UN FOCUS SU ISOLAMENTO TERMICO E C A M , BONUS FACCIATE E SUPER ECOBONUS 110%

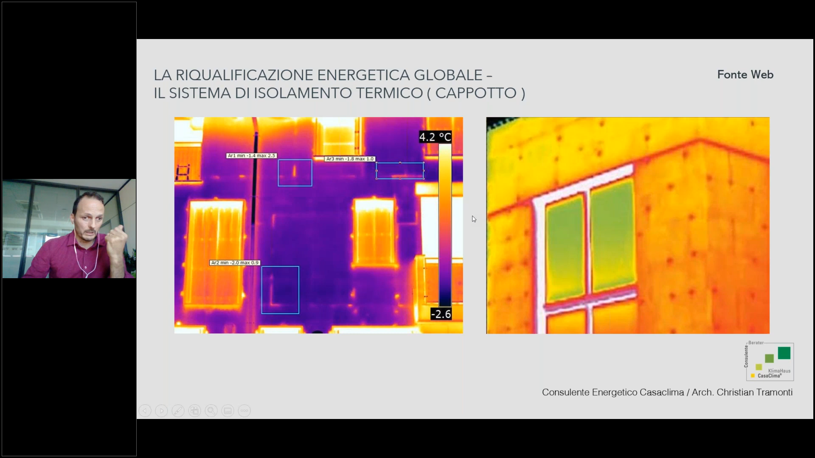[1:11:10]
On screen: scale top 4.2°C
nel senso che con la termografia attiva si possono anche attestare delle non conformità successive alla fase di posa, che poi un consulente tecnico d'ufficio